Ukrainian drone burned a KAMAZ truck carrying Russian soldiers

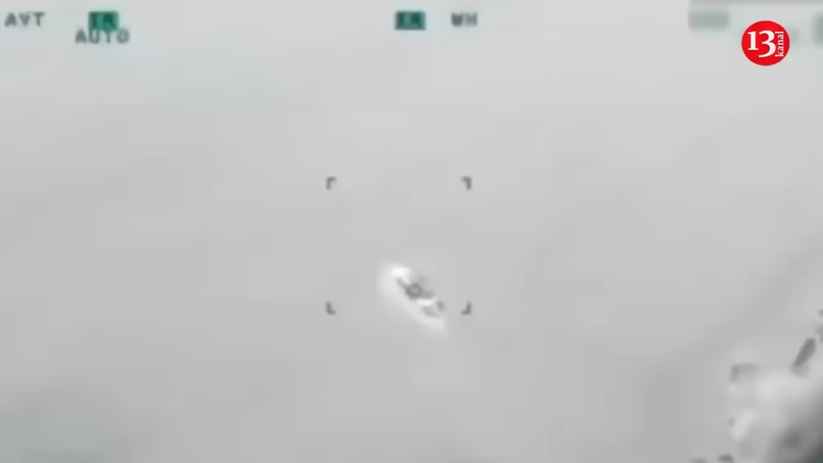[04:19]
Drones with a drop system were used to target the enemy boats.
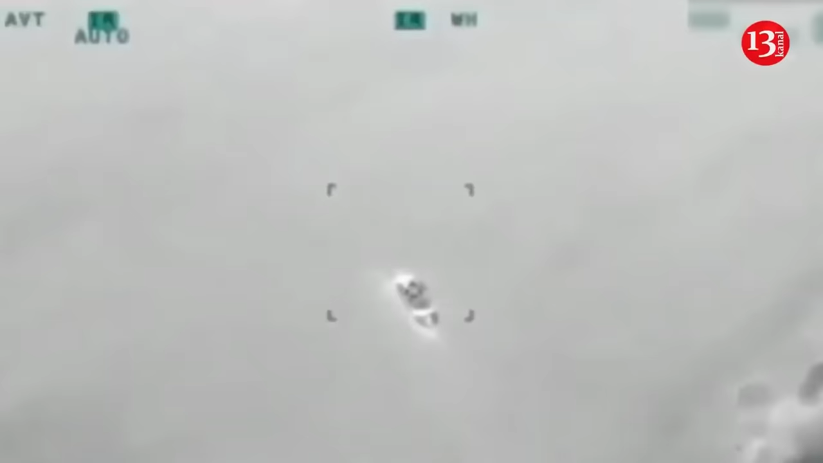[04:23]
None of them will transport Russian military anymore, the Special Operations Forces said.
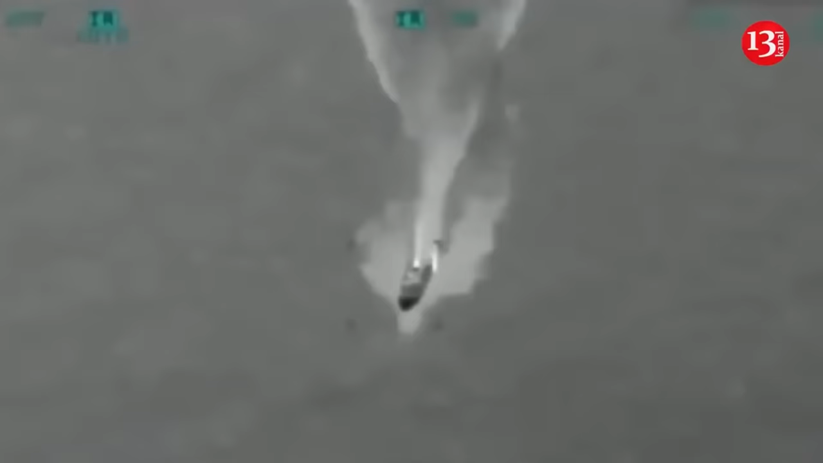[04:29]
As reported, the Special Operations Forces hit the newest Russian communication station.